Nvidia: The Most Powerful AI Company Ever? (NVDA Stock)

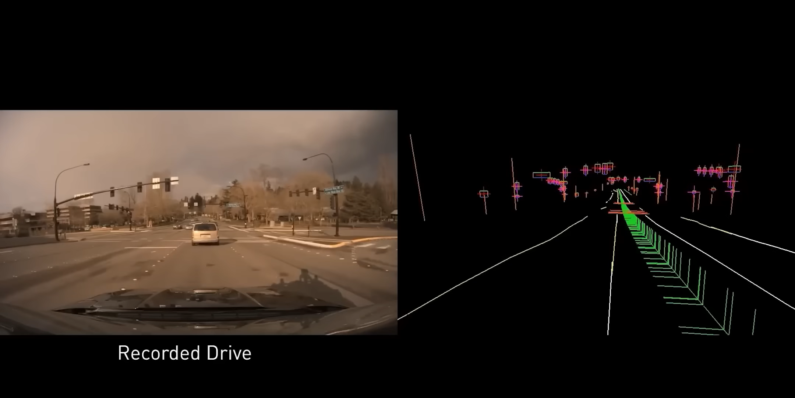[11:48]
Nvidia's self-driving hardware platform is called Hyperion, and it supports a wide array of sensors.
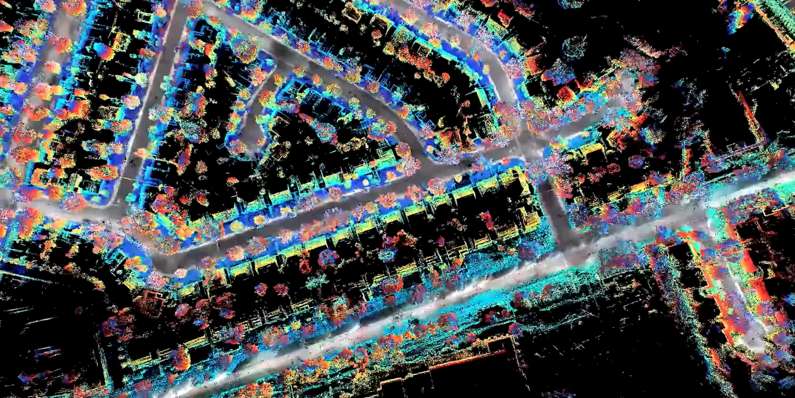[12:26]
First, there's DriveMap, which is a crowdsourced, real-time digital twin of every road they get data for.
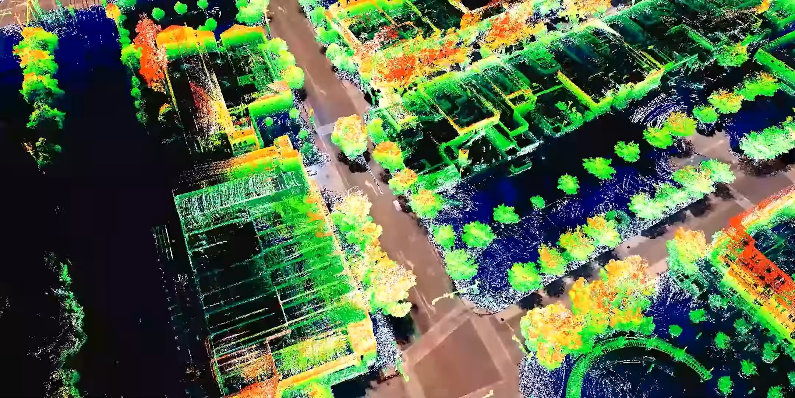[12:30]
Eventually, Nvidia expects to map every major highway in North America, Western Europe, and Asia.